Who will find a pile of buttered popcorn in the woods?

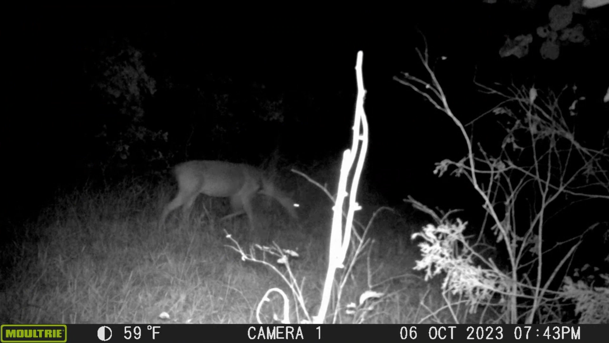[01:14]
and same thing a little while later when it started
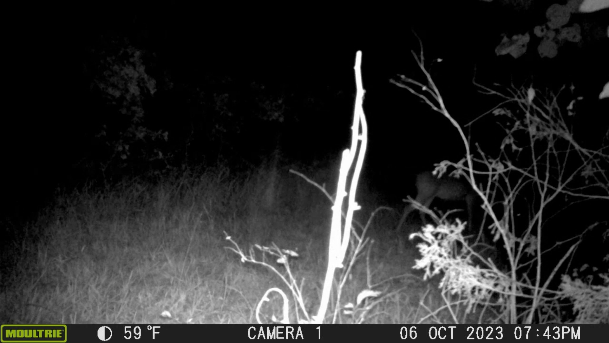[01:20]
it didn't stop by and i don't know if this is the same deer or another one it smells it and it's so it comes around this side it's still not sure about it